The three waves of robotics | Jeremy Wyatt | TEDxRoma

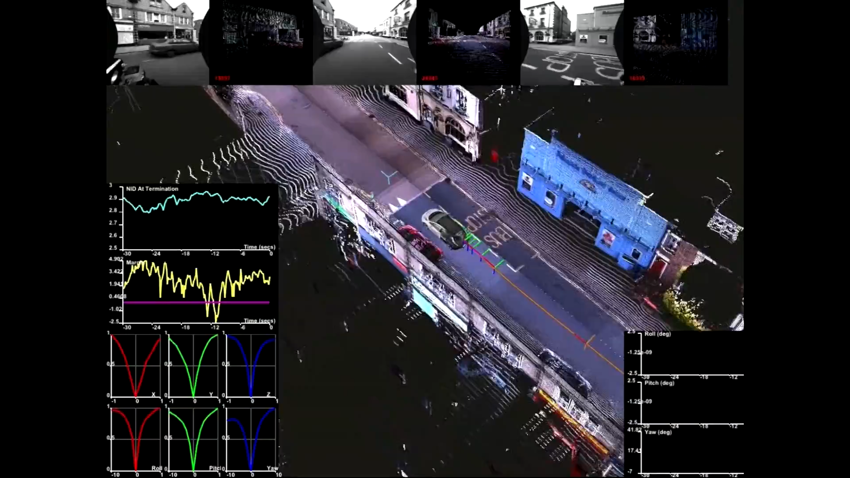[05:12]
But the problem is that the laser sitting on top of the car is very expensive. It generates a lot of data, but it's worth more than the car itself. So that's not a practical technology.